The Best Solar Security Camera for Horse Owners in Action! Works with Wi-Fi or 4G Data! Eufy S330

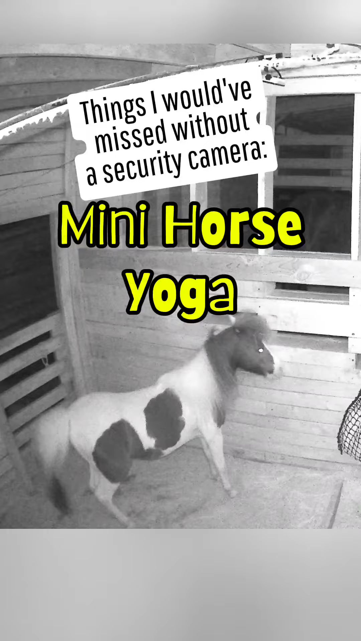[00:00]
Things I would have missed without a security camera. Mini horse yoga. Didn't know they'd do this.
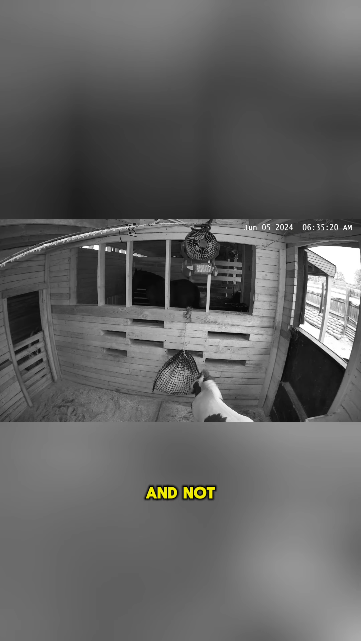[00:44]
And not only can I watch her, I can watch everybody else. I can watch them at night, even in color.